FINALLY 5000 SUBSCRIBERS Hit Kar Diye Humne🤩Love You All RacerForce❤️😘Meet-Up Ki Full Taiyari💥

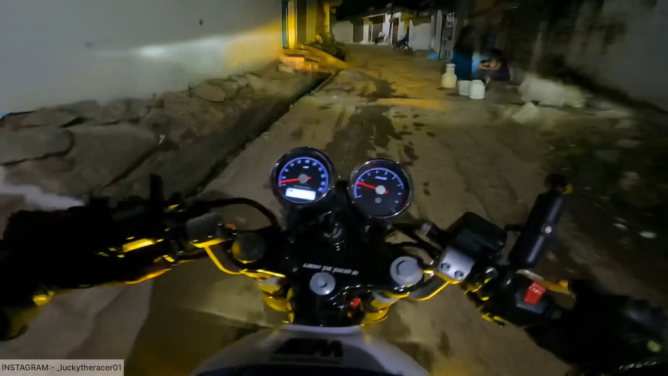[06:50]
देखो भाई किन पतली पतली गलियों में मैं जीटी को चला रहा हूँ, यहाँ पे ना बहुत सारा पानी भी पड़ा है और गड्ढे वड्ढे भी हैं ढेर सारे, बहुत सारे ब्रेकर हैं भाई बड़े बड़े,